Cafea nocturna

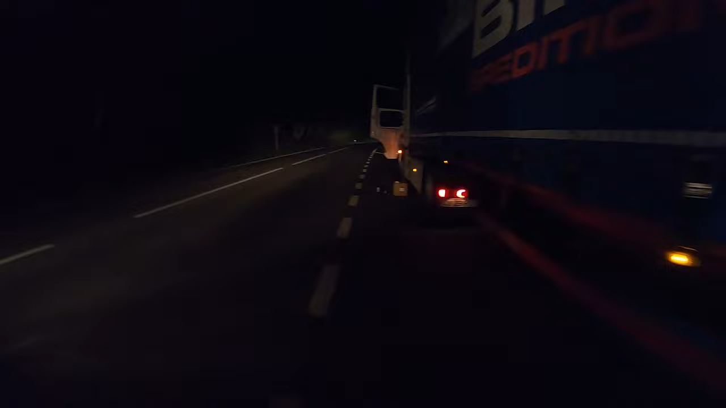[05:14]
M-am uitat, vezi cum este ușa mea, e până aici. Și normal autovehiculele vin undeva pe aici.